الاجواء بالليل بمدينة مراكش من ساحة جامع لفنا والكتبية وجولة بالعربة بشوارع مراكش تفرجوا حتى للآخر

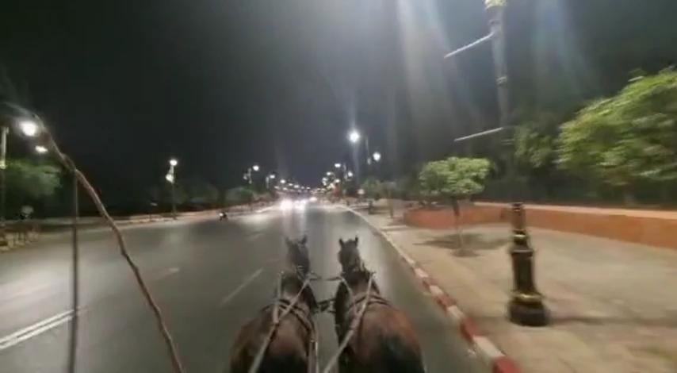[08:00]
احنا لا غادي القصر البلدية، هذا قصر البلدية هو هذا.